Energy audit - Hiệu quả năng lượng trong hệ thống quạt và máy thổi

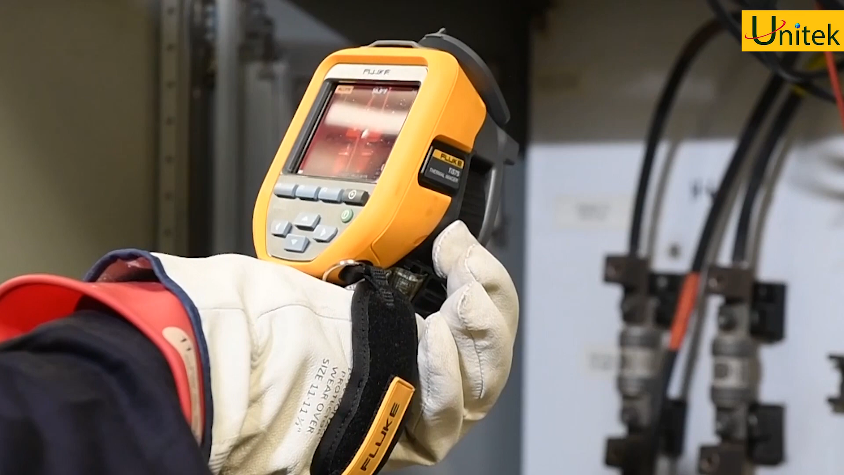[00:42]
Ngoài ra để kiểm tra nhanh thì chúng ta có thể dùng máy camera nhiệt để kiểm tra nhiệt độ vòng bi khốp nối với công nghệ phân tích anh nhiệt sẽ giúp tăng độ tinh cậy của thiết bị